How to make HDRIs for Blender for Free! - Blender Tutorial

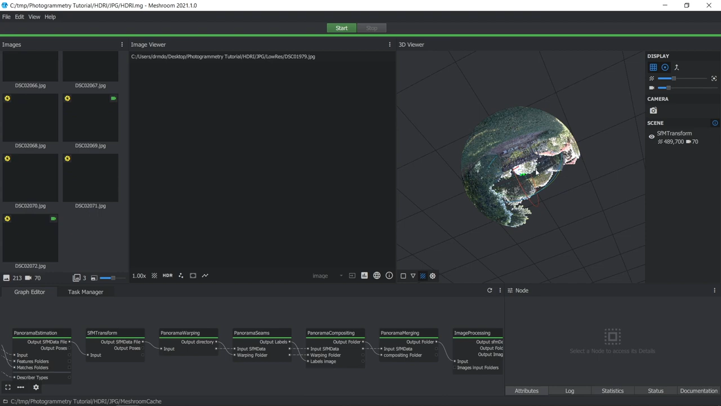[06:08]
These are some of the features that it used to align the images and reconstruct the camera angles. And it's made like this 360 degree view here. And it's also reporting that it used 70 different camera angles.
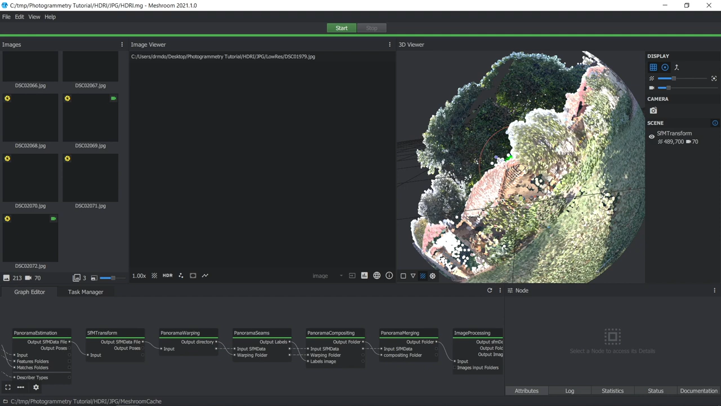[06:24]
So that's indicating that it used about 210 different images to make this scene. Okay, so once that's finished,
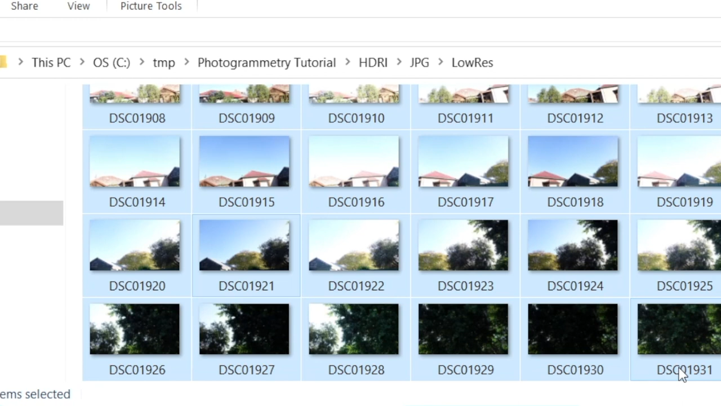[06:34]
if you just minimize it now and go to your project directory, it'll create this folder called MeshroomCache.
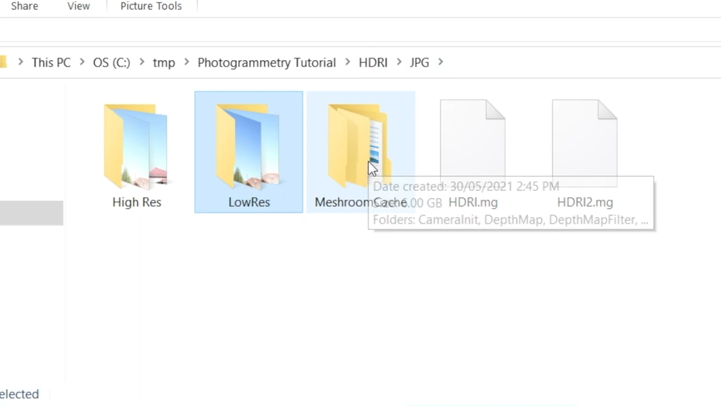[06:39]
Double click on that. And it'll just bring up Meshroom again quickly.
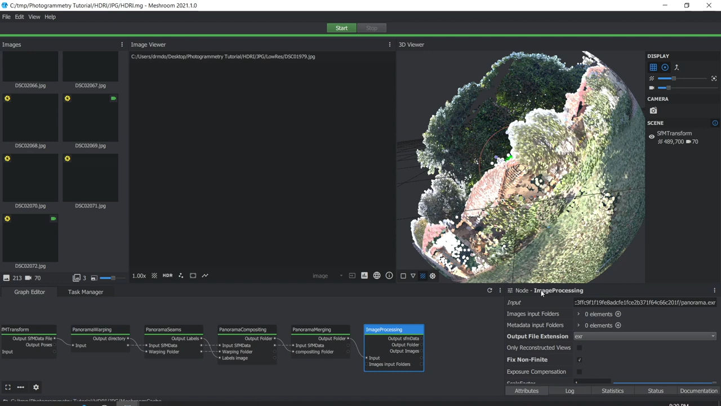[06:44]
So it's going to save the output into a folder called Image Processing.